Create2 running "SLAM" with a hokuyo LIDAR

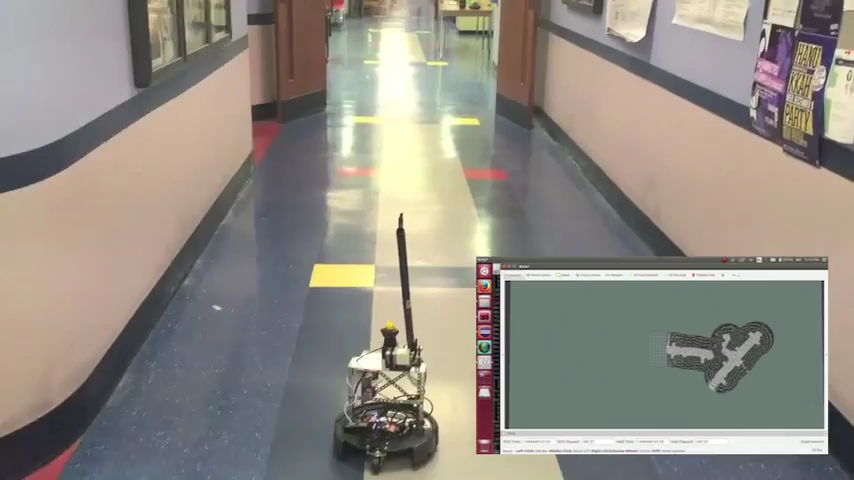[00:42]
the robot is already building a new map that it seems to be a lot more precise than the previous one. Now the only problem with the current robot is that it's a little bit jittery so
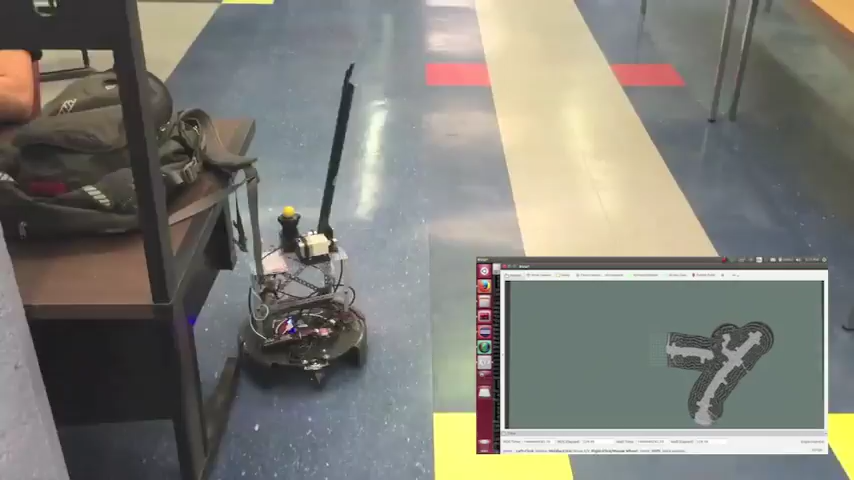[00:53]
it's being rotated left and right and as soon as that happens the map starts going getting more noisy as you can see we didn't get the best map.
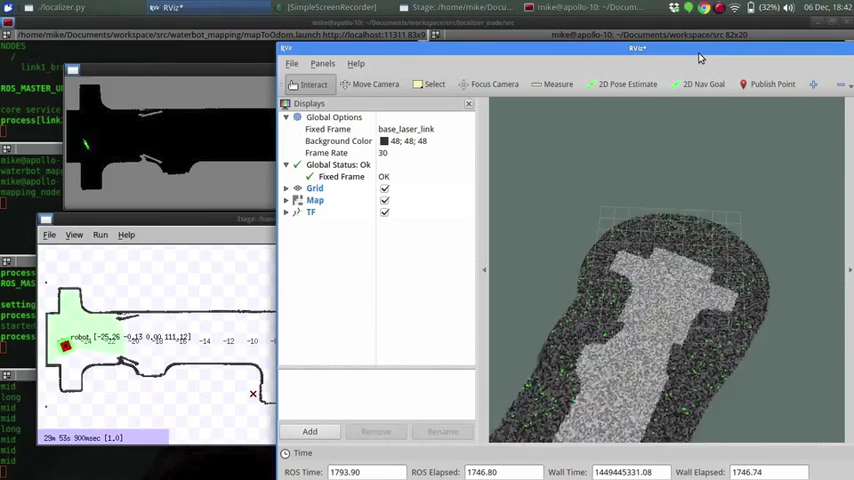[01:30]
After even a longer interval time it's going to randomize more particles.